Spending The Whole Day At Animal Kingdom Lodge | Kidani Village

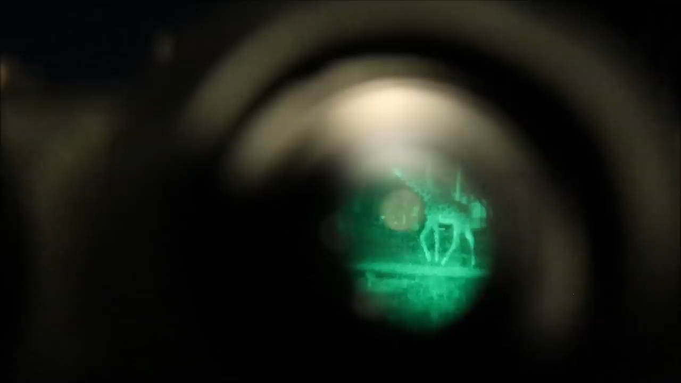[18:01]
How awesome is that? That is awesome.
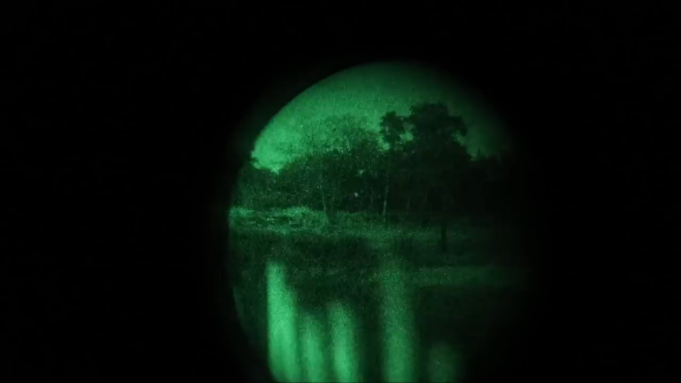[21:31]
There wasn't. And then you have the starlight safari coming through right here.
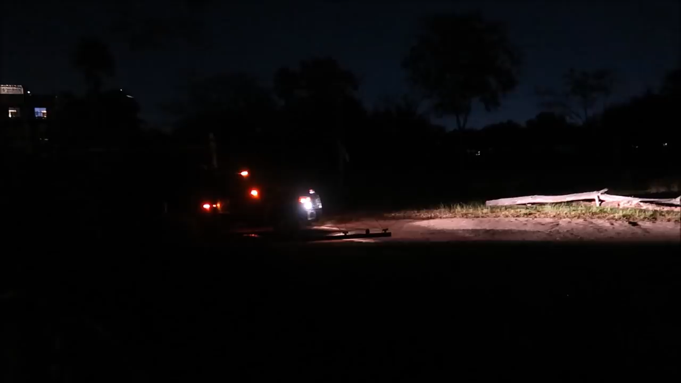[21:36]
Wow, what kind of animal? Look at that.
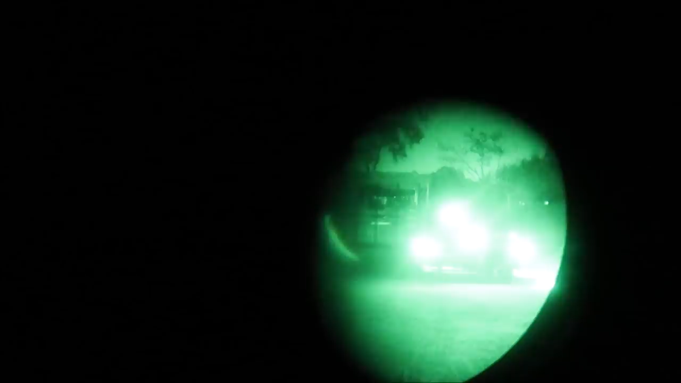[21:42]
Which one? The truck. Oh.
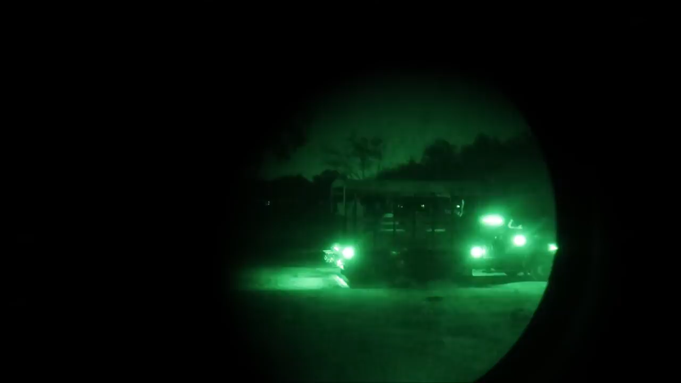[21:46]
That's a nice one. So actually could not see any animals over here at Jambo House.